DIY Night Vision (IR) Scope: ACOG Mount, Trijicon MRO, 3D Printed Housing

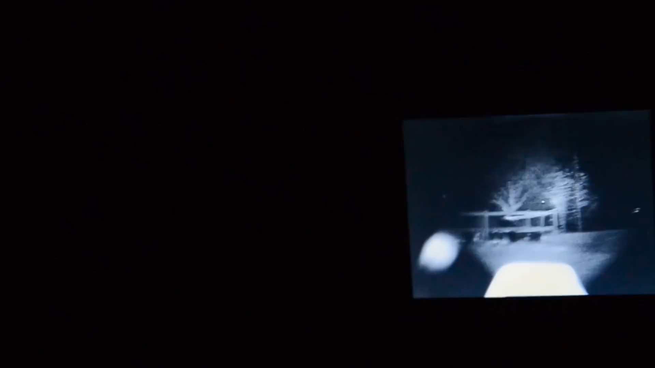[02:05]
And you can see a lot more detail now. So you can actually see inside the barn there and all those trees up there. Okay, guys, we're inside now.
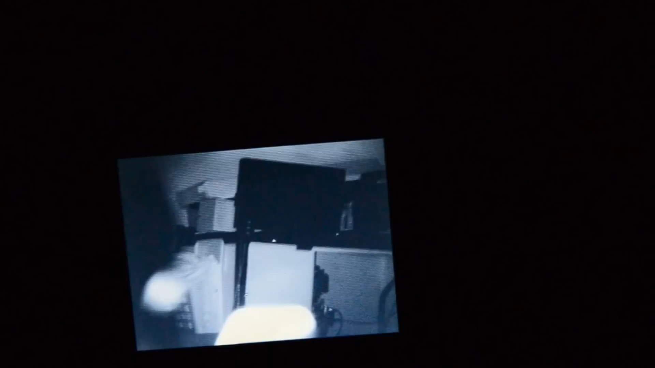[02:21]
We're looking at a computer monitor up there. You can see the dot, the Trijicon dot. That's a move in the screen around there. And the beam is on a really wide setting right now.